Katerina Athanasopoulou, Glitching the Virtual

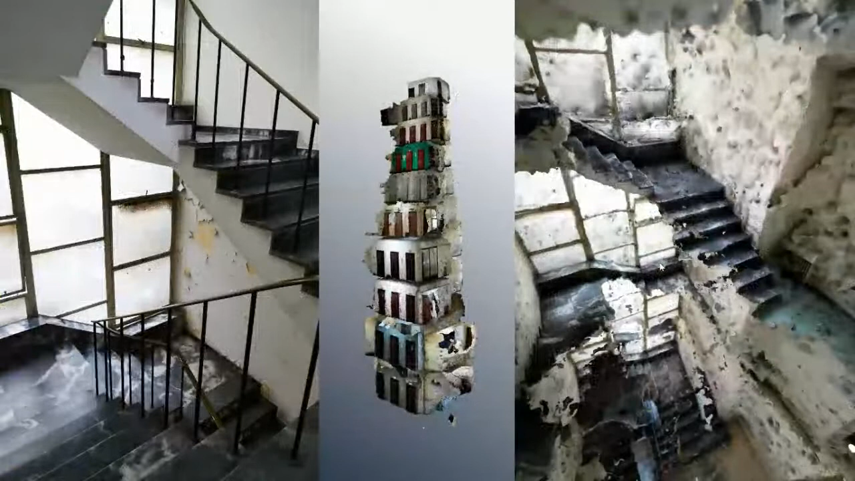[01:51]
What you see in this picture on the left is a photograph taken with a standard DSLR digital camera, and on the right is a detail of how this place was translated into space, into a kind of ruin with unexpected gaps and new openings. In the autumn of 2018, I walked this building up and down, holding high the extendable rod that carries the camera, folding it like a flag or a tour guide's umbrella.
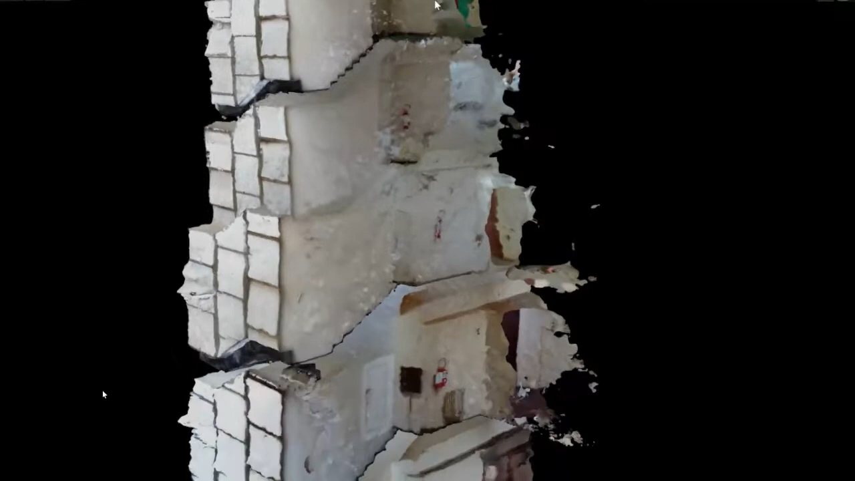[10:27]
Created by multiple spherical video stills that have been split and put back together,
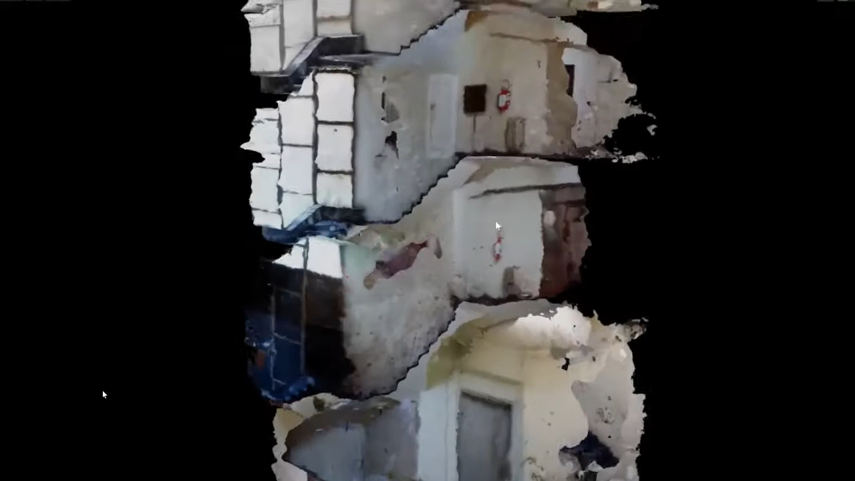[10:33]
it is also a kind of exploded and glued back mirror of where the camera walk took place. Multiple tiny reflective pieces get reorganized in 3D and meshed and textured into three-dimensional projections.
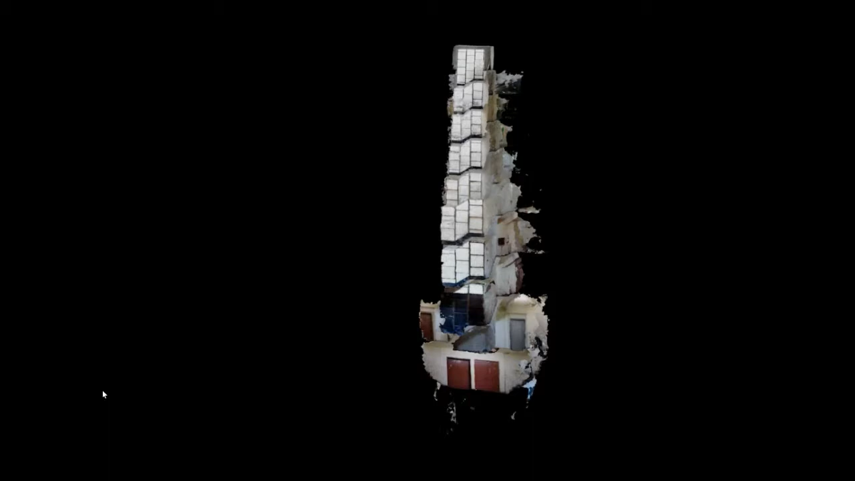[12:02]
In other words, through the camera walk and subsequent photogrammetric computation, performance time place turns into a digital 3D space that can be re-entered, re-explored and reanimated through VR as a still image, as an installation or as a short film.